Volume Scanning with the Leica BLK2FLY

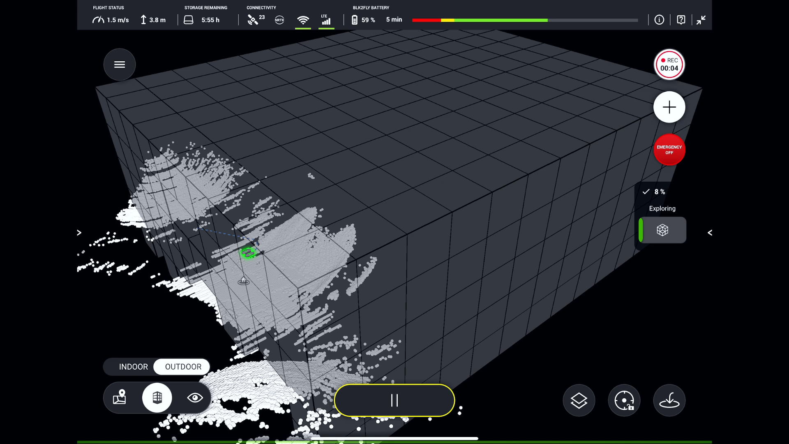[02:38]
BLK2FLY will fly through the defined area, scanning the stockpile step by step. Now we can sit back, relax and observe the flight.
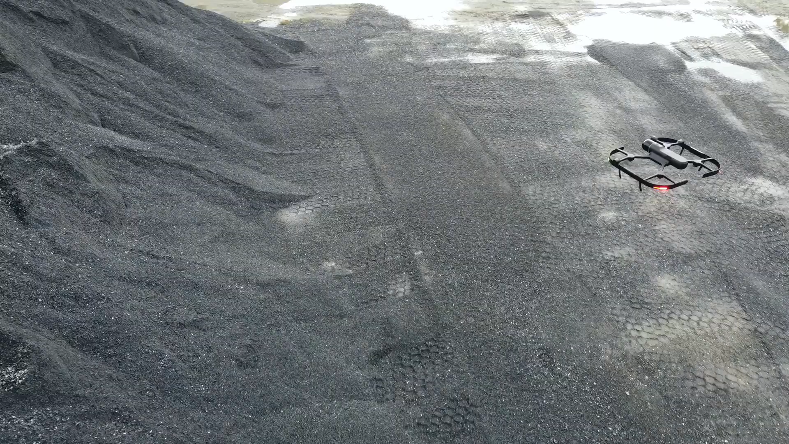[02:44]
Just remember to keep the visual line of sight with BLK2FLY at all times,
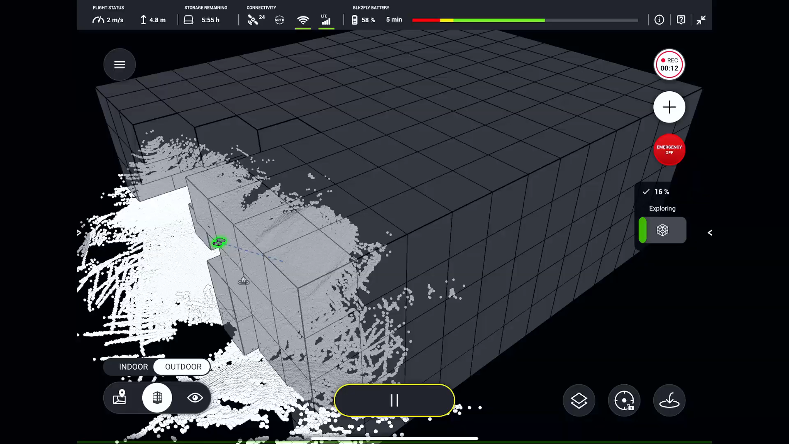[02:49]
and have your hands on the controls.
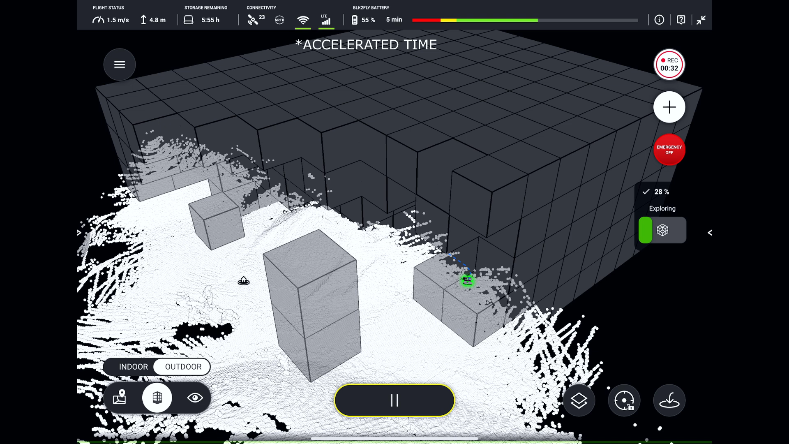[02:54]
By the way, for scanning such environments like this, RTK corrected positioning is required.
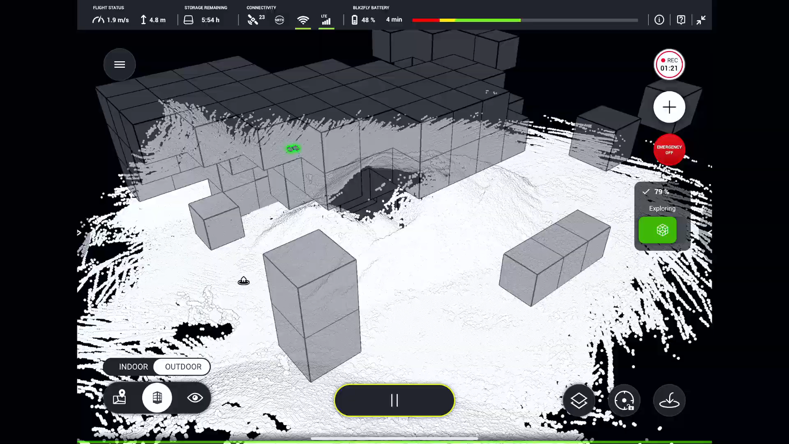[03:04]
BLK2FLY will choose the most optimal path through exploration cubes to scan everything we need.
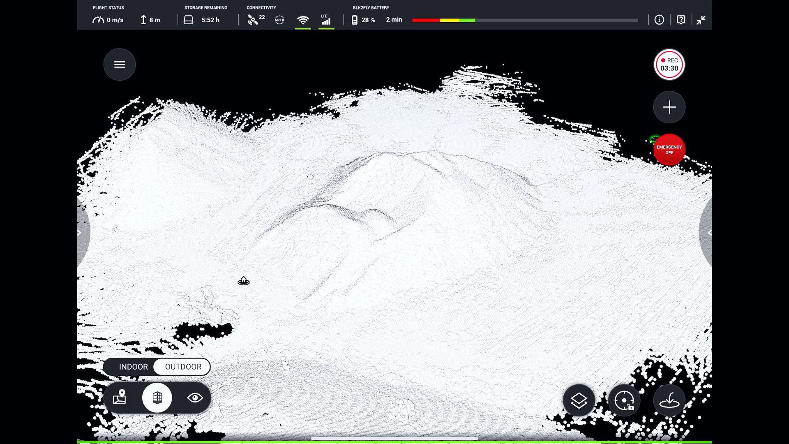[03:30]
Let's double check, the stockpile is fully scanned and there are no gaps in the data. That's important.
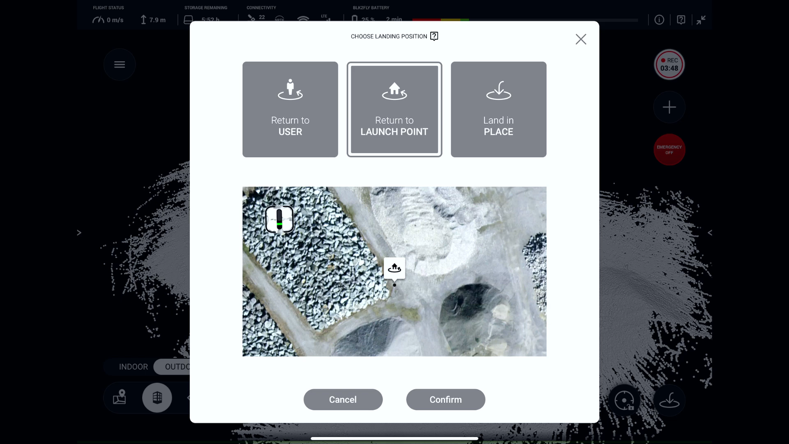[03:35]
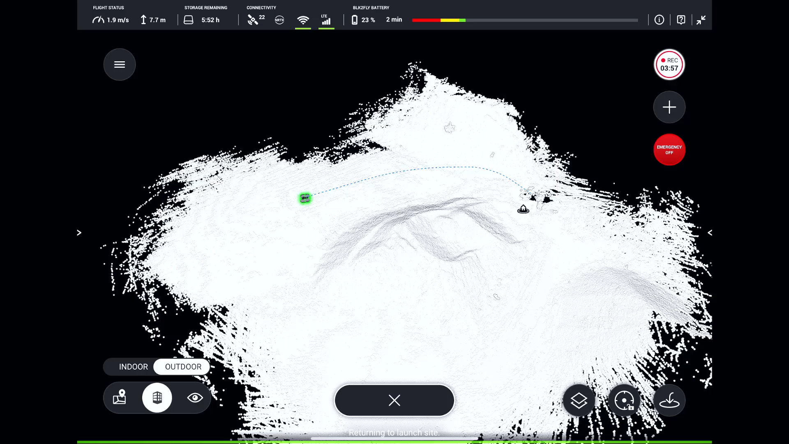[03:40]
Let's trigger return to launch and watch the BLK2FLY heading back to its original takeoff location and land there.
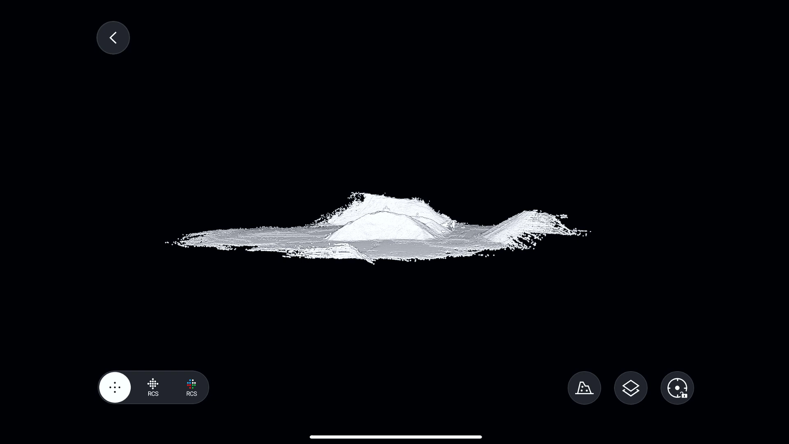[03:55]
One more time we will check the data quality for any missing data or double surfaces,
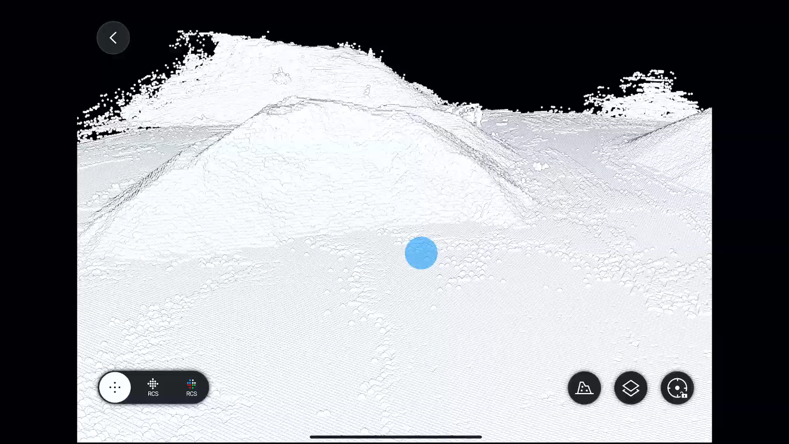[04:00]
as it can affect the final measurement results.
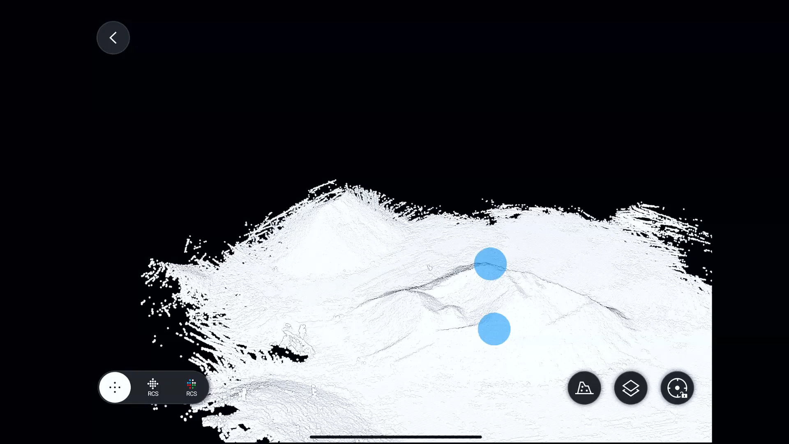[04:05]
Now tap on the volume measurement tool button and follow the instructions.
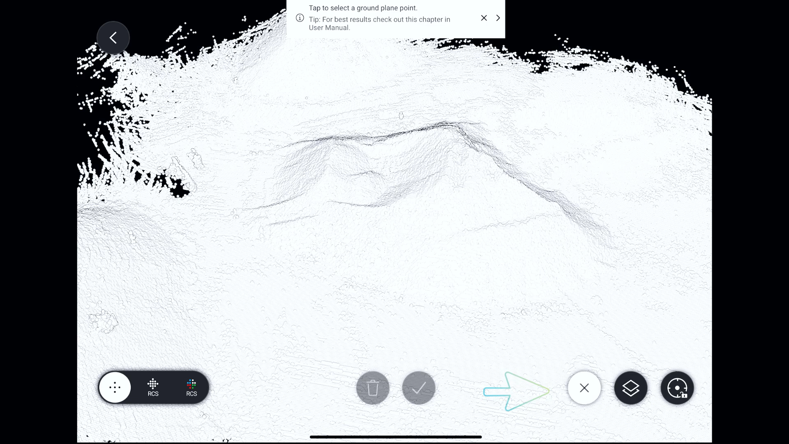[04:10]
First select the ground plane, then outline the contour of the stockpile.
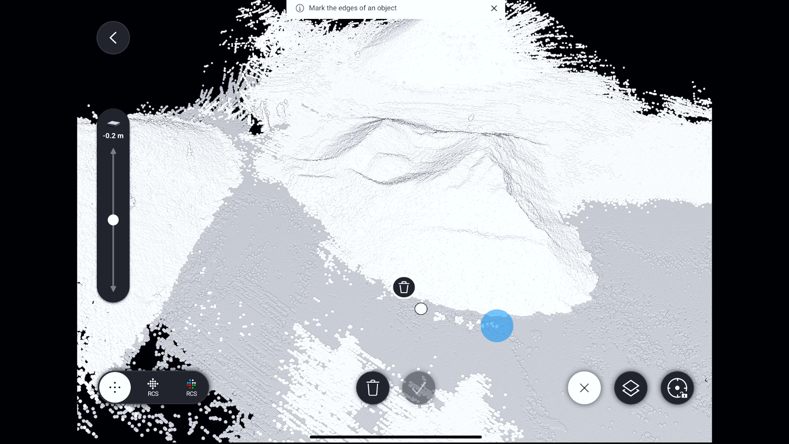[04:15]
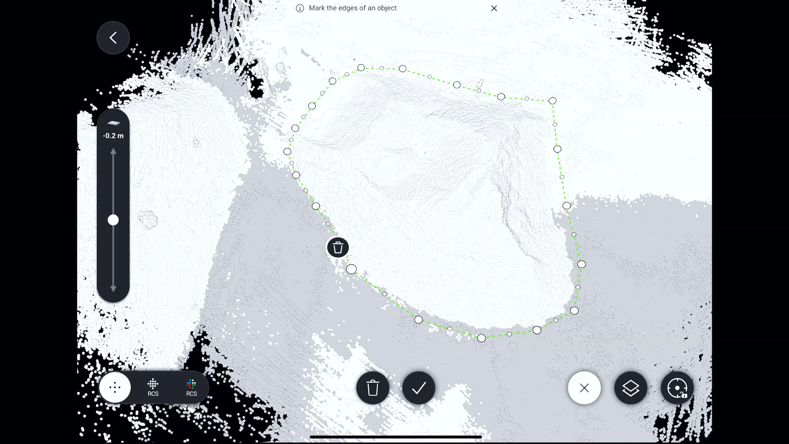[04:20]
We can adjust the base plane height to best fit the actual stockpile.
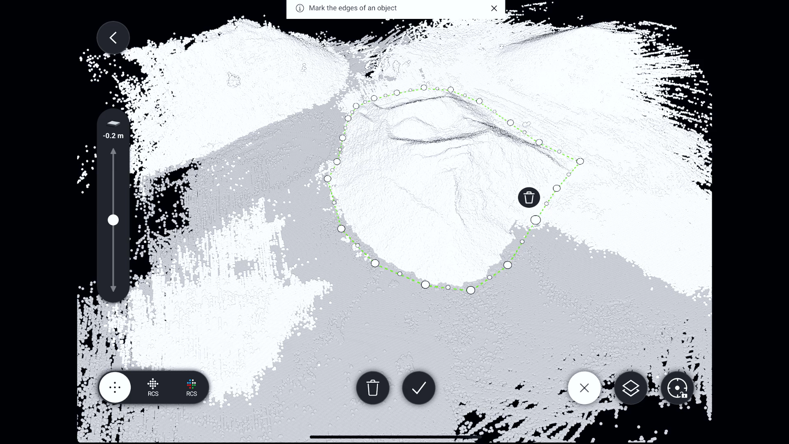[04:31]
And confirm the selection.
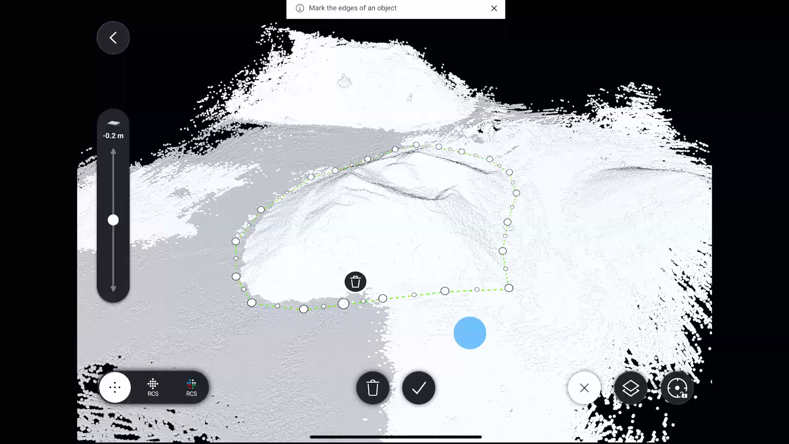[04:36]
Done! The volume is calculated and is 833 m3.